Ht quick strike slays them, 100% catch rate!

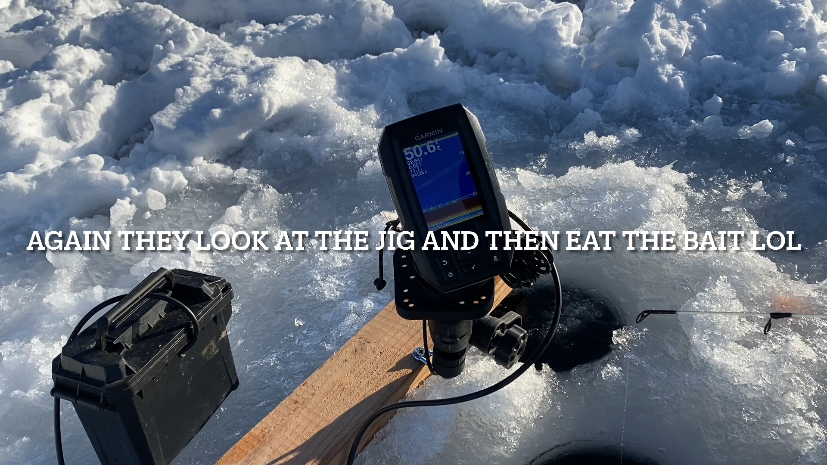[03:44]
You see that thin line. A couple times he was... Oh! The Quick Strike just went off again, but this time... No. Fish on. 100%. Crazy.